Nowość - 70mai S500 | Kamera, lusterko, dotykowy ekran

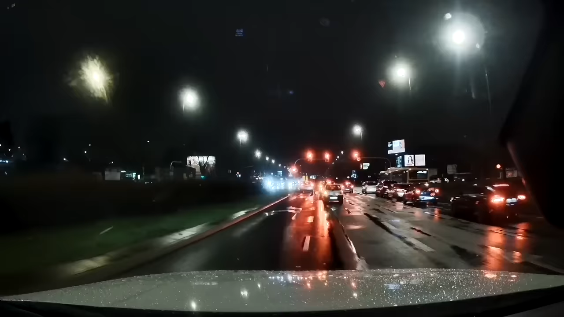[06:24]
No i zostaje nam noc w bardzo słabych warunkach, ponieważ pada deszcz i mimo tego, jak widzicie, kamera przednia radzi sobie naprawdę dobrze. Gdyby coś się stało, powinniśmy dać radę przeczytać nawet tablice rejestracyjne, no a samo zdarzenie zobaczylibyśmy już na pewno.
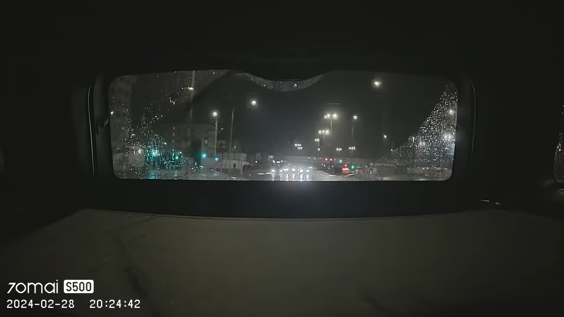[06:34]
I na koniec tył, tak jak wspomniałem, kamery nie montują na szybie i tutaj też oczywiście zauważalnie gorzej, ale myślę, że jak na takie warunki i umiejscowienie kamery, to jest naprawdę ok. Ok, jeszcze kilka ważnych rzeczy. Mamy tutaj tryb parkingowy, czyli nagrywanie poklatkowe.